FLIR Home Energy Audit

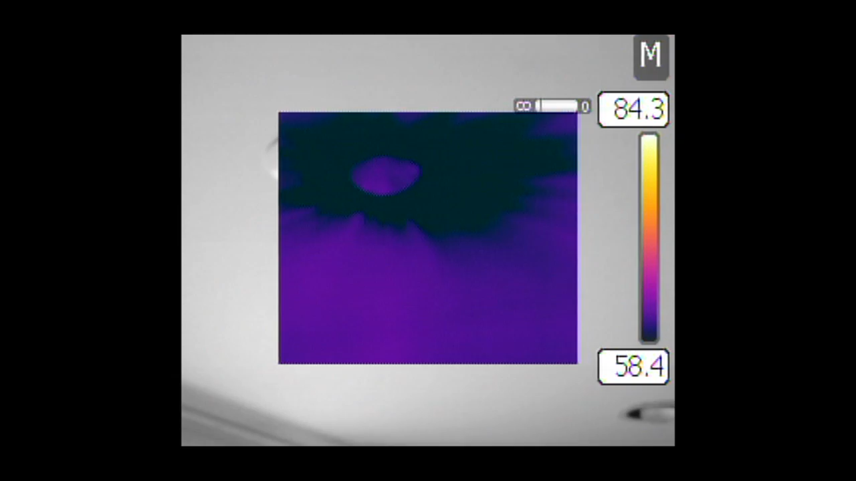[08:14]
So right here we have a recessed light, definitely air infiltration, and I recommend putting an insulation box on top of it,
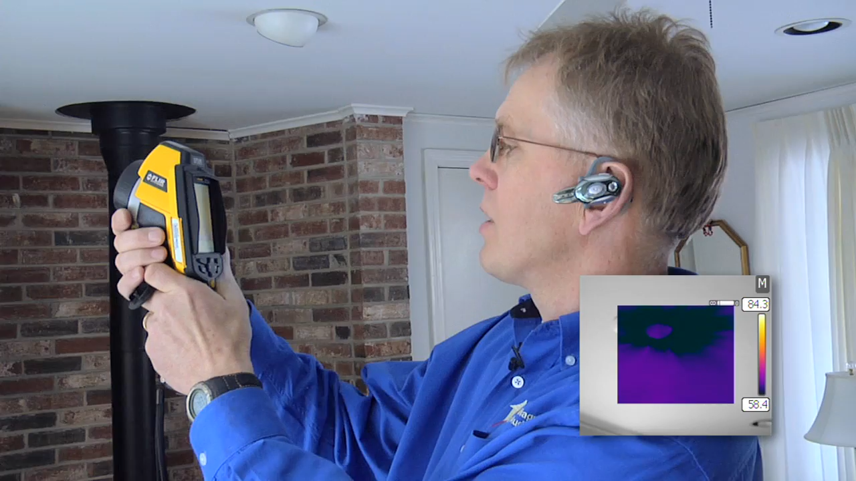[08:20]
possibly replacing the light bulb with a CFL light bulb to produce less heat output and not having concern about overheating this particular fixture.